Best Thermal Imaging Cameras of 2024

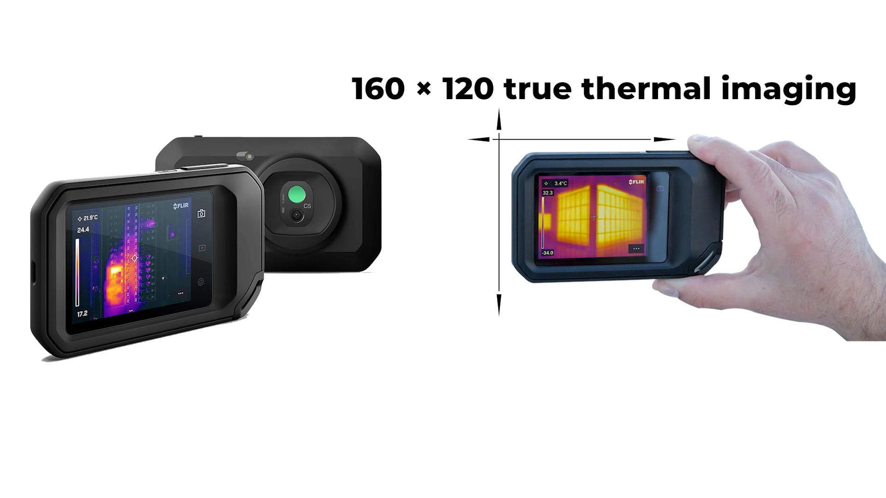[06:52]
160 into 120 true thermal imaging, and the one-touch level, span feature, make fault detection efficient.
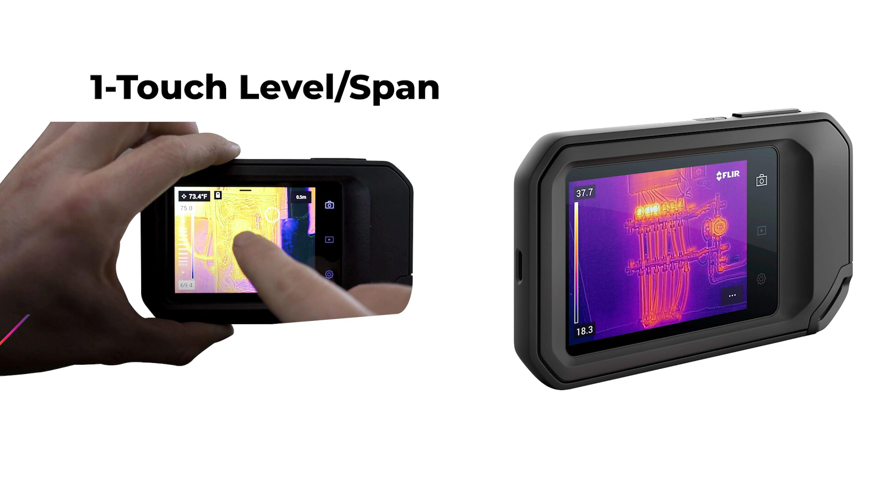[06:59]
You can easily upload images directly to the FLIR Ignite Cloud using the C5's connectivity.
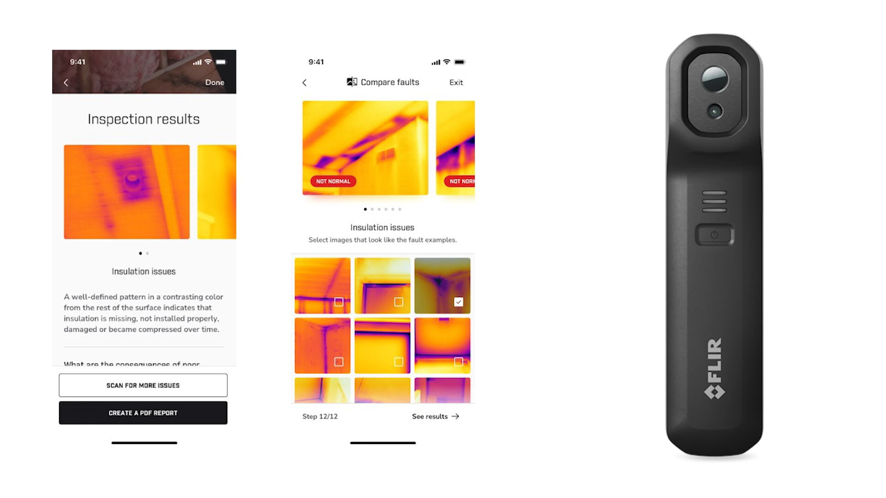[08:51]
All captured thermal images and videos are stored directly on your mobile device, ensuring quick and easy access whenever needed. Additionally, connecting to FLIR Ignite enables instant upload to the cloud, allowing for efficient organization, storage, and sharing of data.
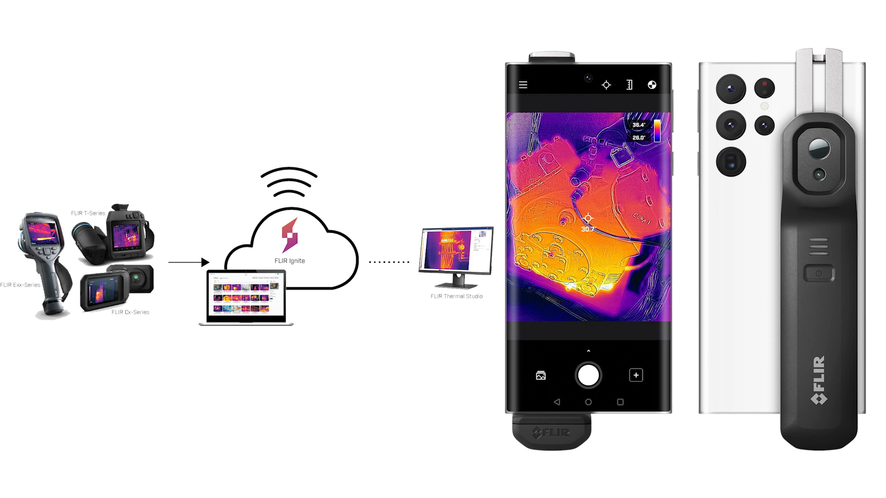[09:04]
This platform also offers tools for creating reports, streamlining your workflow for increased productivity.
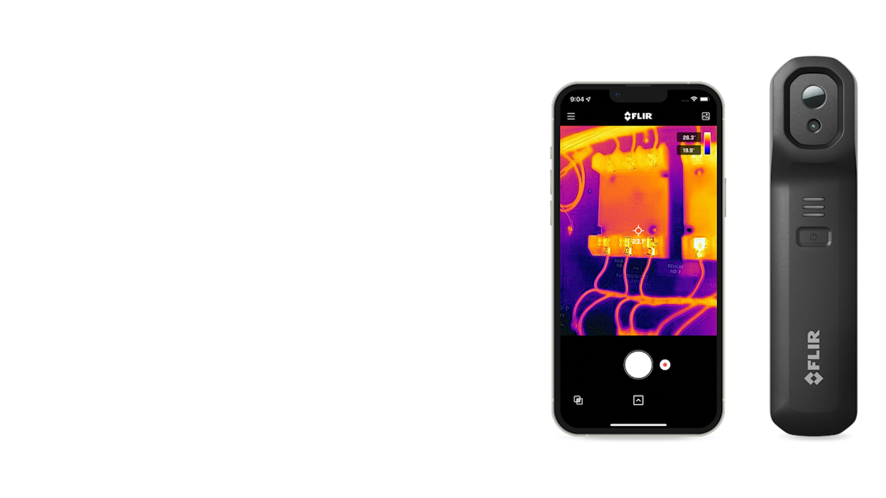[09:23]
Its advanced features, including FLIR MSX and Vivid IR technology, ensure accurate identification of targets and problem areas.
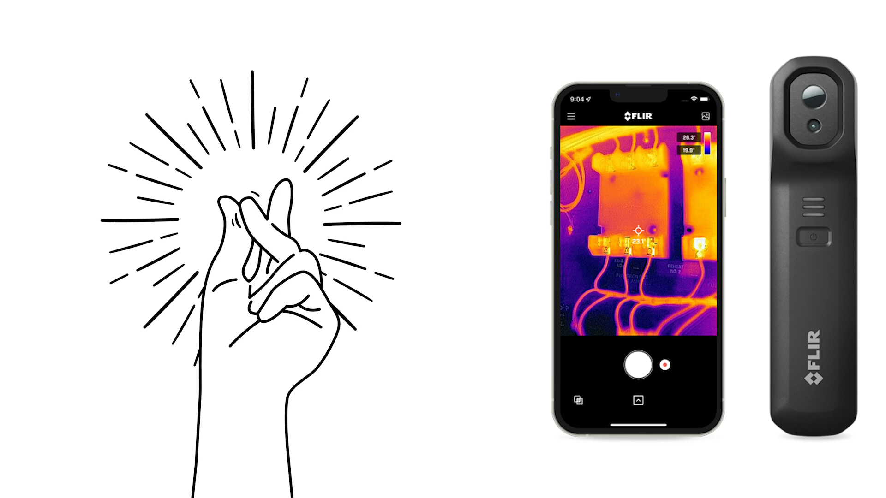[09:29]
The camera's high thermal resolution of 160 into 120,
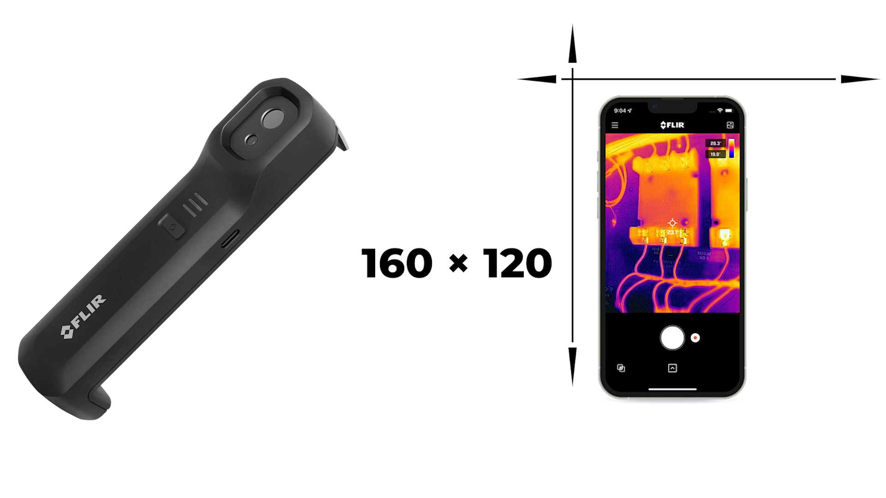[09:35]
which is 19,200 pixels, further enhances its capabilities.
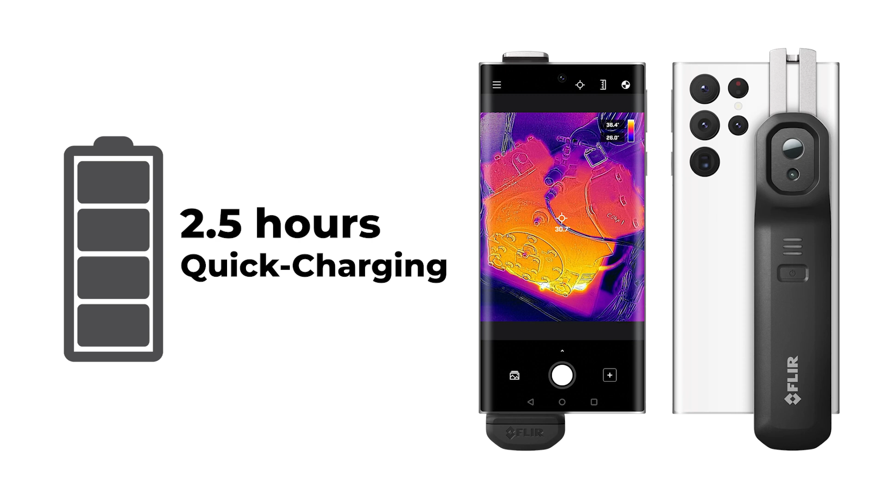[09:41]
Furthermore, the FLIR One Edge Pro boasts a long battery life of up to 2.5 hours and quick charging capabilities for uninterrupted usage. Its durability is proven by an IP54 rating and successful drop tests from 2 meters.
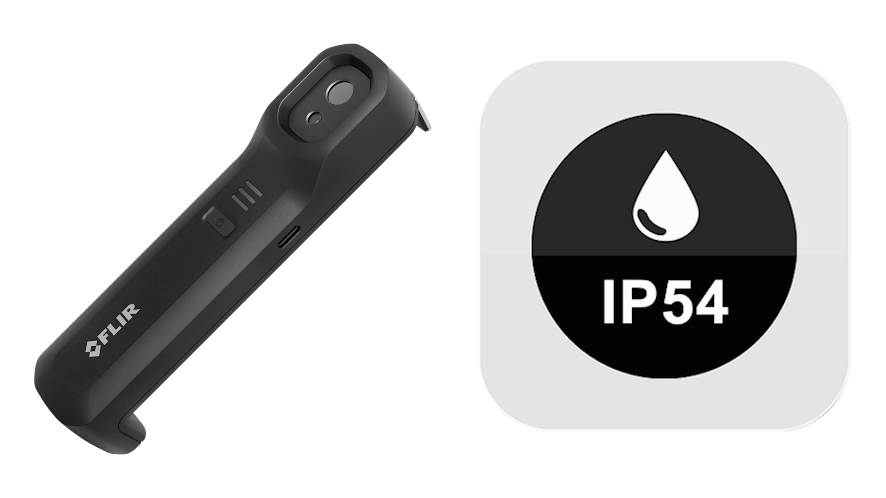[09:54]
In conclusion, the FLIR One Edge Pro combines innovative technology, convenience,
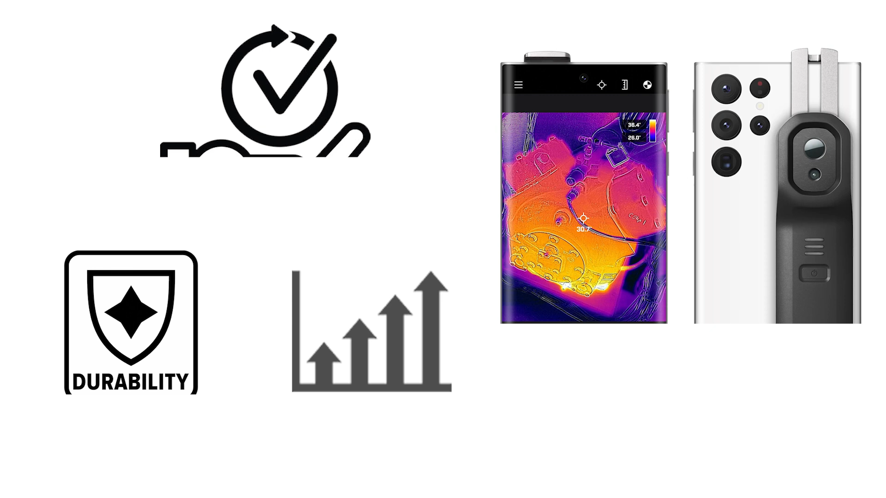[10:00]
durability, and performance, making it an essential tool for professionals seeking efficient thermal imaging solutions.